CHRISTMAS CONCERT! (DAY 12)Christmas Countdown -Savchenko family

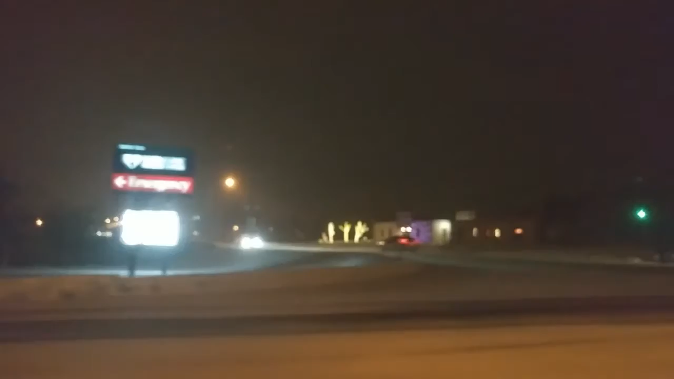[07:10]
I wanted to get that thing, you know, the exercise thing that goes with it. Oh, we're here, but we can't see very well because it's kind of blurry.